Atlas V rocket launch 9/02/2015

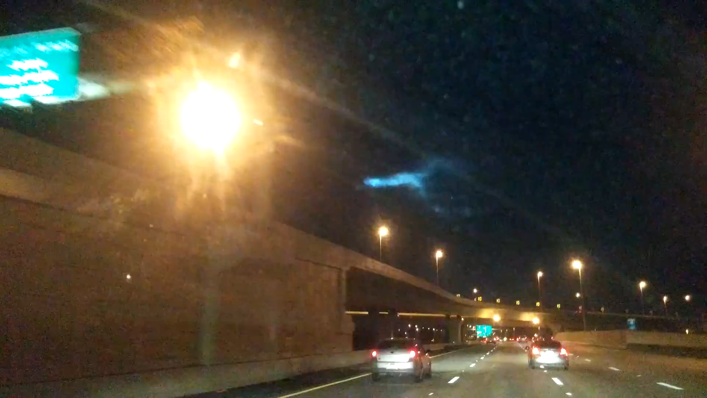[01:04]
That thing, whatever it is... That dot is a star, but there is something that's moving that's now behind a cloud. Yeah. Yeah, it just took off. Whatever that was, it was like it came in this way and then shot to the... Like, did a... Just a 90 degree angle. Wow. That's definitely in the upper atmosphere because the reason it's so bright is because of the sun. The sun hasn't crested over the horizon yet. But that's up to the upper atmosphere. That's why it's so bright. Oh, my dad is going to love this.